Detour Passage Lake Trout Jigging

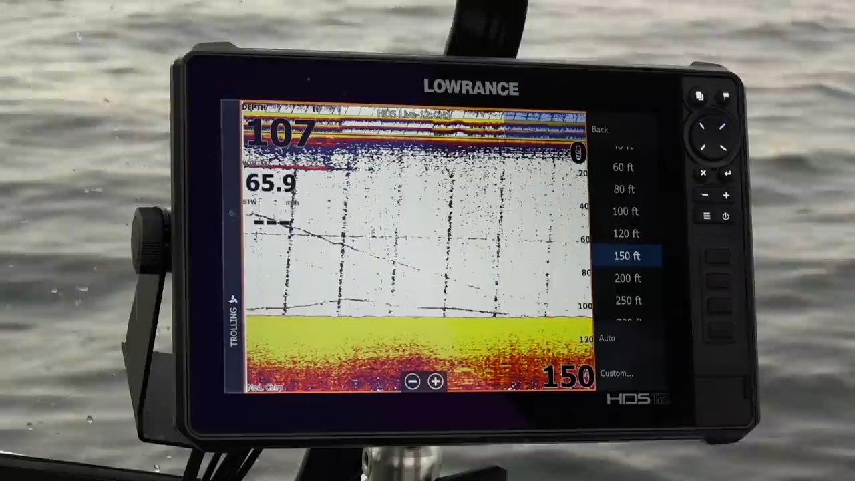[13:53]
And the reason for that is for situations like this, it just makes it a lot easier when they're networked together, they're all talking together. So what I'm doing is I'm looking for these lake trout, and I'm kind of cruising around here trying to find specific fish on specific structure. And what I'll do is when I actually go over a fish and I mark a fish, what I can do is I can touch it on this unit here and I can touch that fish. And then I go ahead and I hit the waypoint, and that'll save a waypoint, but what it's doing is it's saving it where the fish is.